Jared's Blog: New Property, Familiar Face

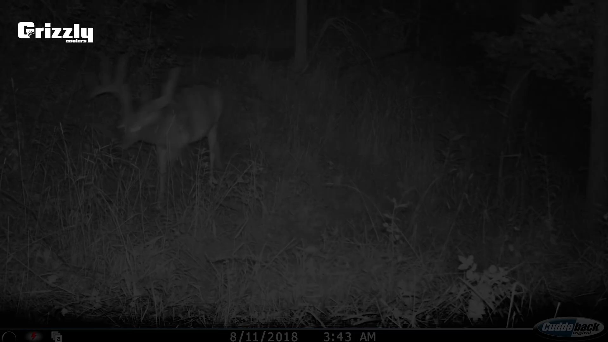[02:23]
he showed up five or six different times and i recognized him right away so back in 2016 i
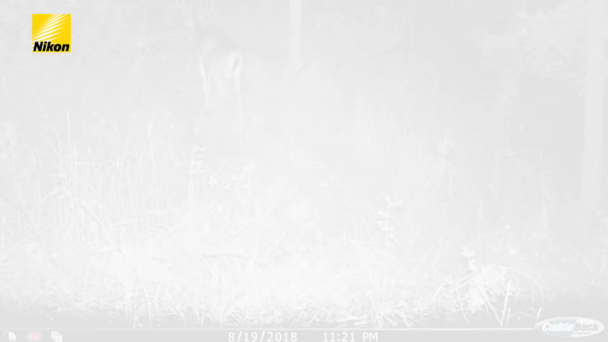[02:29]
had permission to hunt the neighbor's farm and i passed this deer at 10 or 15 yards like
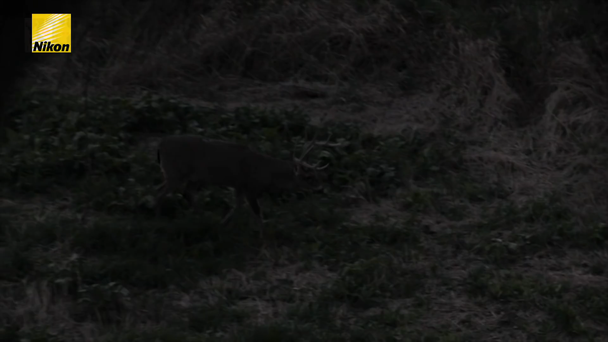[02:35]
i said two hunting seasons ago and i recognized him right away on this camera but i thought he was pulling mature back in 2016 you know five year old so i would
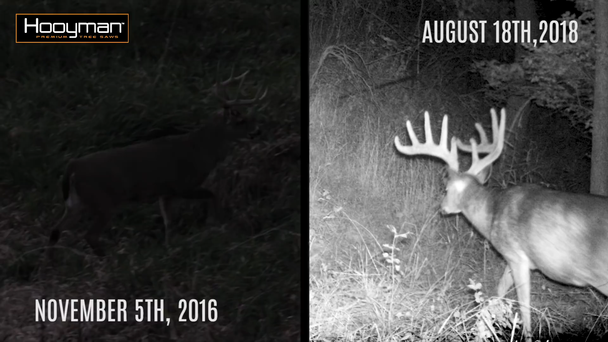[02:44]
make him at least seven and a half this fall which is pretty sweet it'd be cool to target a buck like that but let alone just having the history on a